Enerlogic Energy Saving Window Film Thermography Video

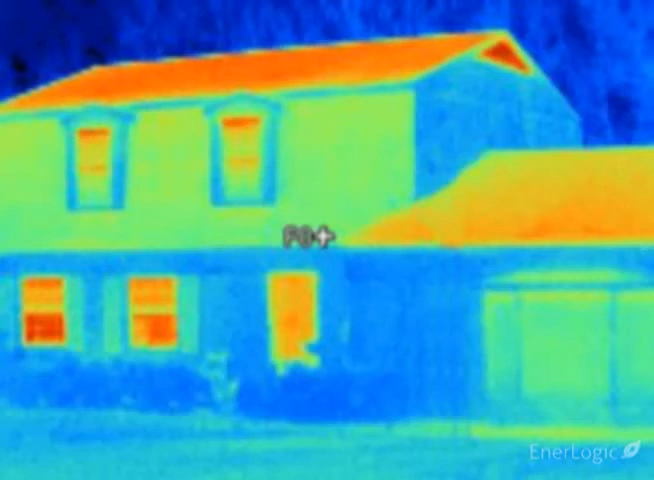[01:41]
The coldest objects are purple and black. Here the camera shows significant heat loss occurring at the two lower left windows and the front door, all showing as brilliant red-orange. These two single pane double hung windows are reading an exterior temperature of approximately 40 degrees,
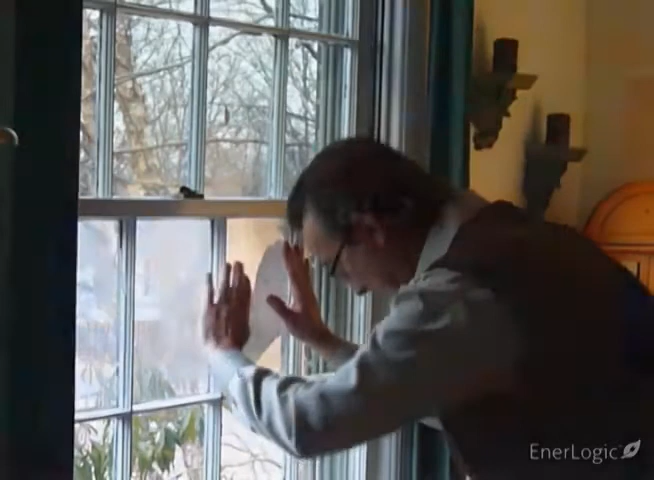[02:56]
With the thermal camera, the reflected warmth of the room's walls,
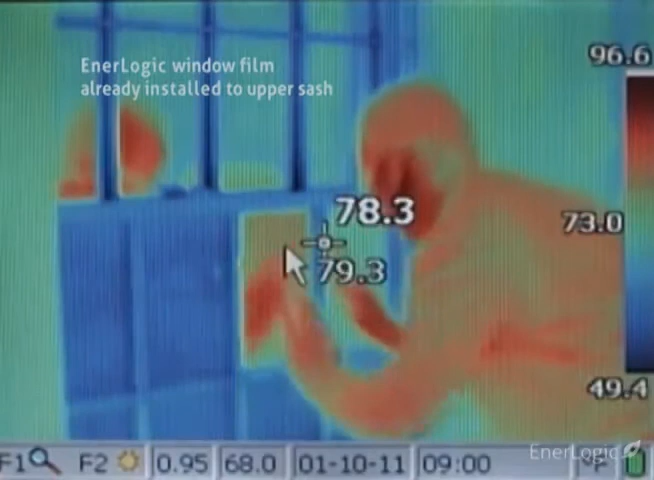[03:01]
which appear yellow, a room lamp and the body of the installer, which appear orange and red, becomes dramatically visible.
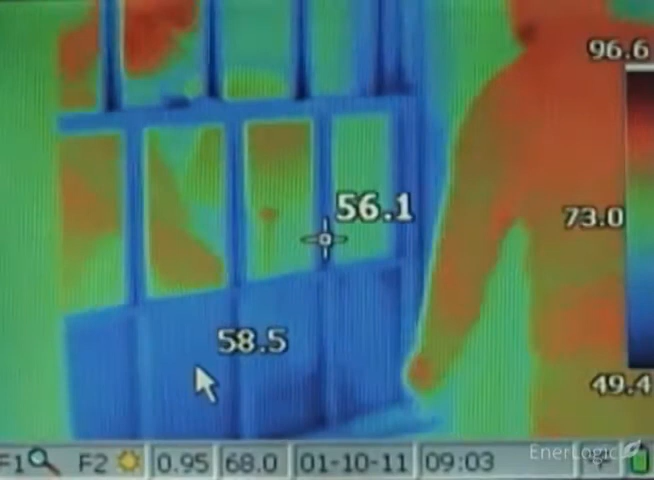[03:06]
This is the essential meaning of a low-E surface.
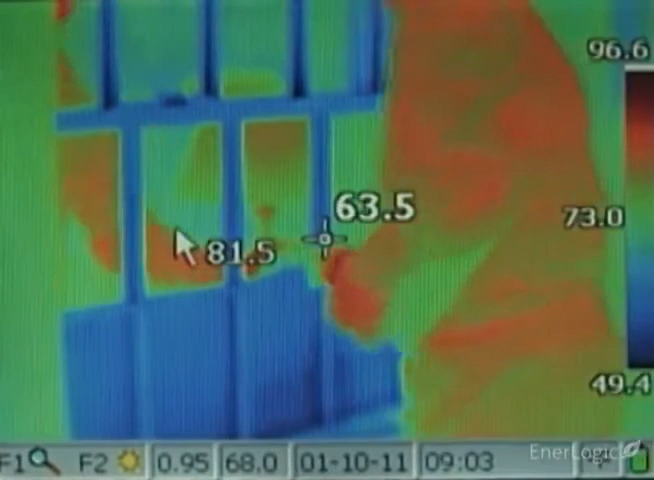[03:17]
helping to lower heat loss, and more importantly, winter heating bills.
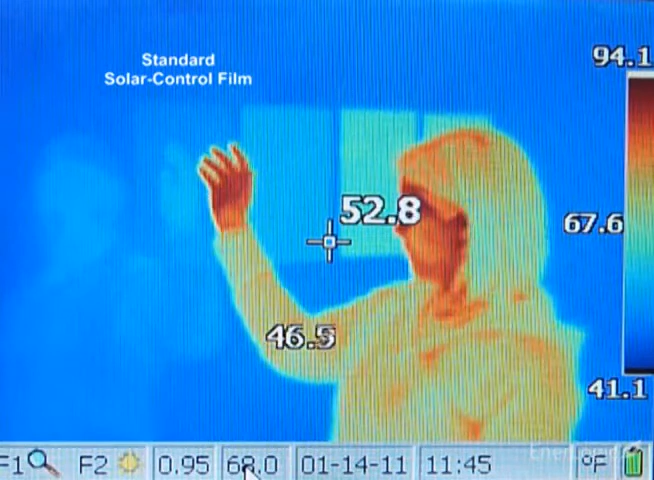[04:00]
On screen: spot 52.8°F, scale bottom 41.1°F
even though in summer it rejects 79% of solar heat.
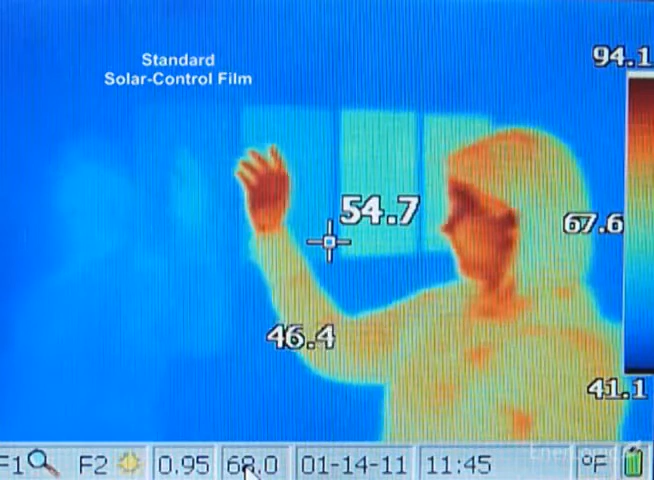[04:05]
On screen: spot 54.7°F, scale top 94.1°F, scale bottom 41.1°F
A standard low-E film substantially improves radiant heat reflection.